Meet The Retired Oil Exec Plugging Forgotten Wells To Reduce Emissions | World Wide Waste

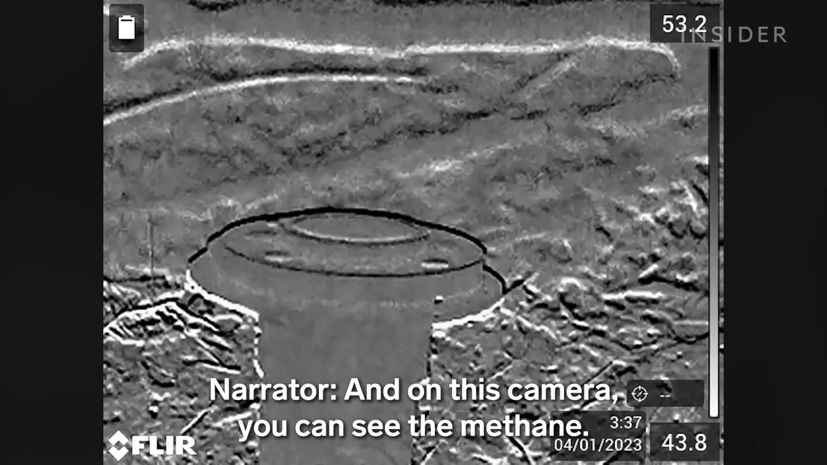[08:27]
and on this camera you can see the methane but the man living on the property had no idea it